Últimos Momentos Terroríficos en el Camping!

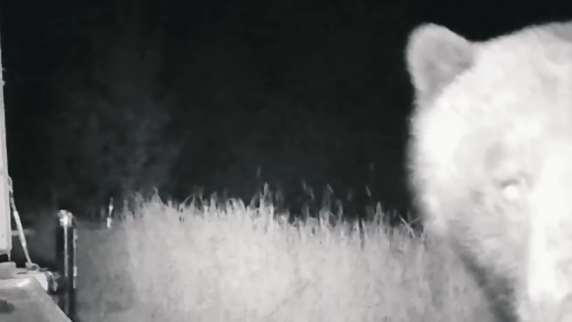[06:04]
Un destello de movimiento, un borroso de pelo y dientes, y Michele supo que había encontrado su perdición.